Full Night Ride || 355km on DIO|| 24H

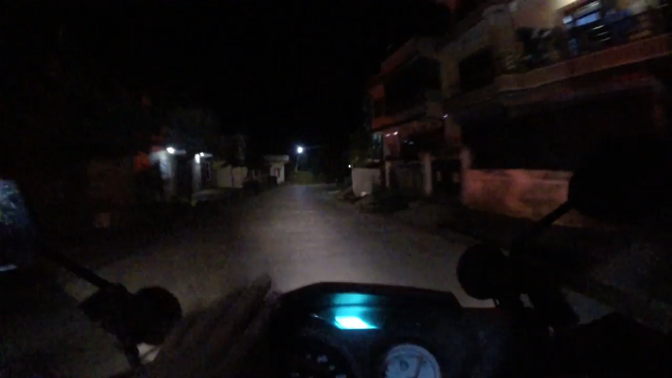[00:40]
साथमा छोडिदेऊ नाइटमा र डेमा फरक भनेको त्यही सपोर्ट पाइन्न नाइटमा होइन अनि त्यसपछि बाघ भालुको डर हुन्छ त्यही नै हो अरू त खासै
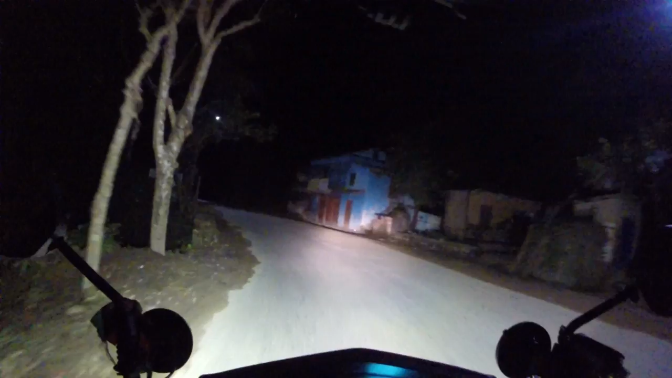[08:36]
फेरि बागलुङले गफानु भन्नुहुन्छ है, अन्त हेर्नु नि त यहाँ डाम छ नि त होइन,
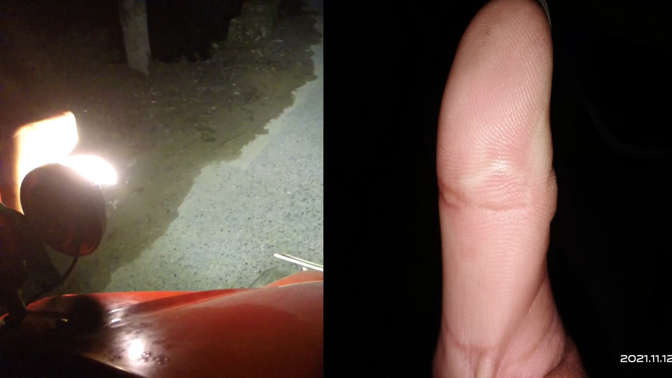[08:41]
हो यो डाम के यो यस्तो घेरा परेको छ नि देखेँ क्या,
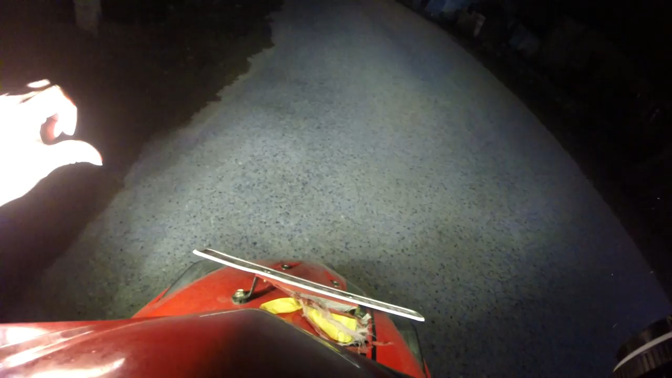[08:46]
हो यो डाम बसालिदियो के, अनि त्यसपछि
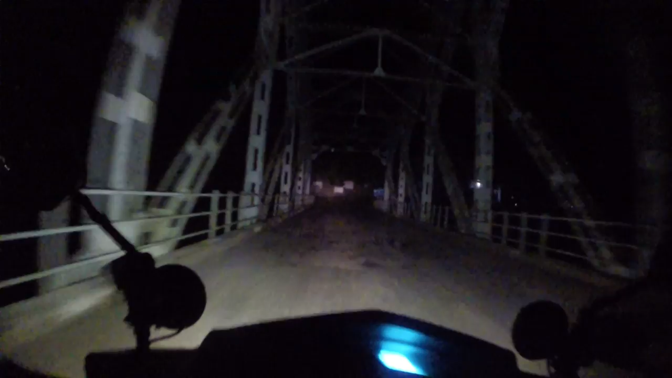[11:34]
ए गाडीलाई गाडीको पछाडि नै हिँड्ने अगाडि हिँड्ने होइन म त झन् गाडीको अगाडि हिँड्ने चाहिँ गाडीले देख्छ अनि सुरक्षित भइन्छ यताउति सोचेको थिएँ
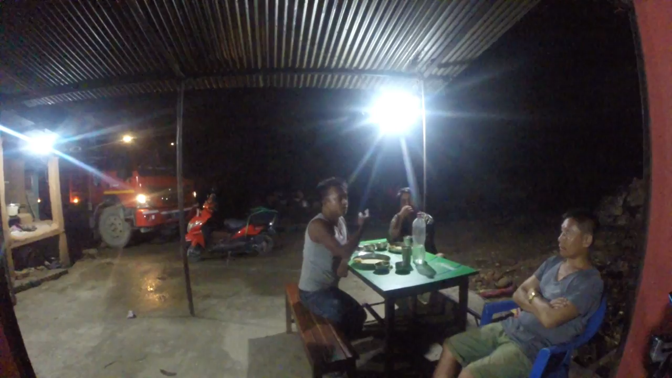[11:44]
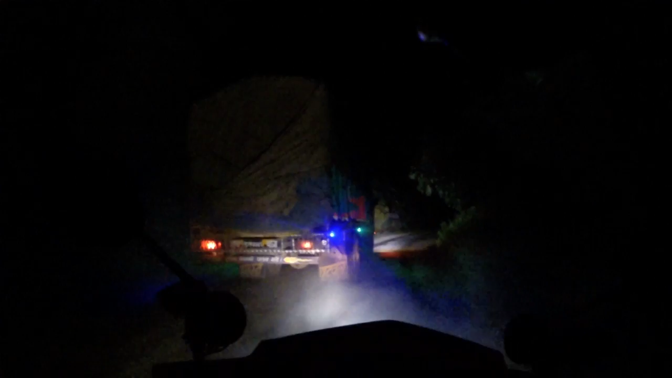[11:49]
हेर्नु त हजुरबाले पाइदिएको आमा भोलि जान्छ बाघले नमरे नि म त क्यान्सरले मर्छु होला यार यो गाडीको धुवाले
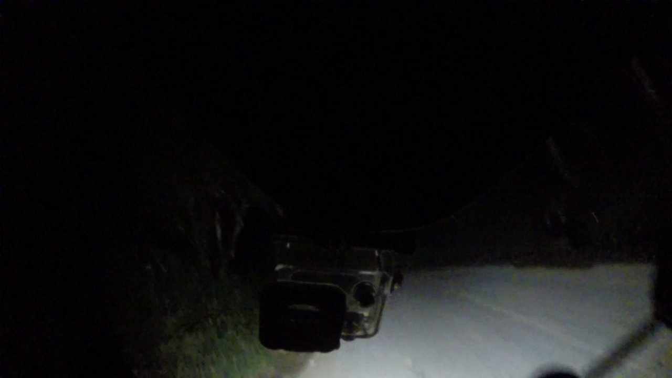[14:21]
तैट यार सातो गयो यार मेरो यार त्यो गाडीले काटिगयो होइन ठ्याक्क बिचबाट खाल्टो छिरिगयो म त सर गएको जान्छ भनेको त यो तल झर रहेछ